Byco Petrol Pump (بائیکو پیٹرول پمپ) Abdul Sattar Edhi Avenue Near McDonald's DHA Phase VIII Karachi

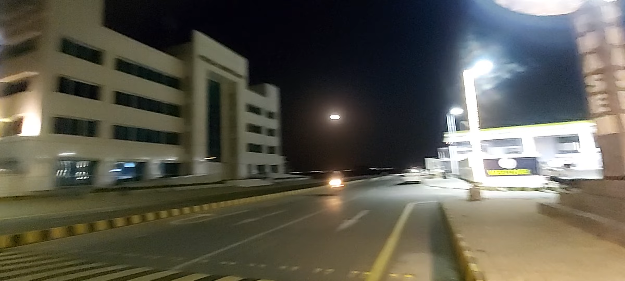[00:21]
बिल्कुल डेवलपमेंट डायरेक्टरेट फेज 8 में NDHA के ऑपोजिट। ये जब क्लॉक टावर से इस तरफ आते हैं इमार वाली साइड पे, तो ये यहाँ पर बना हुआ है
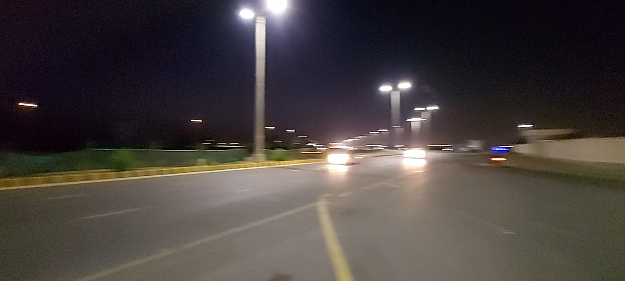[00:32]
लेफ्ट साइड पे इमार टावर के साथ ही पोशन